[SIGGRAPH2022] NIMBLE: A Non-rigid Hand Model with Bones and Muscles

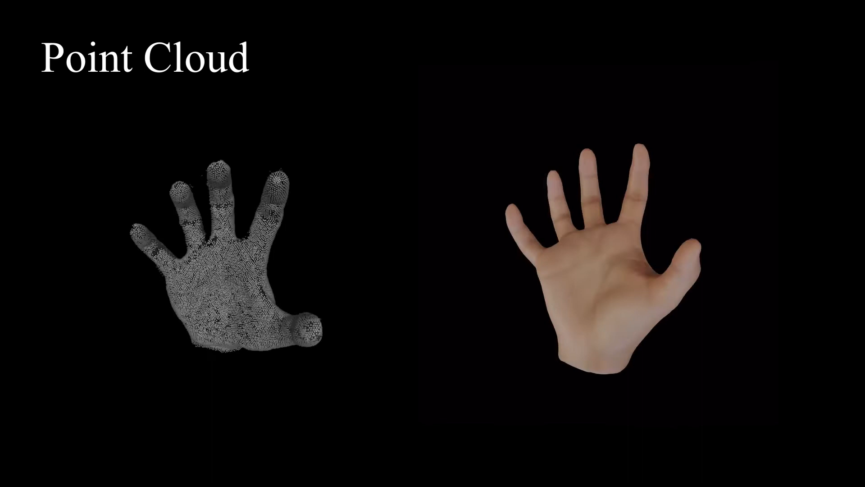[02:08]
nimble for hand inference we show applications of using nimble for hand inference from point cloud rgb image and mri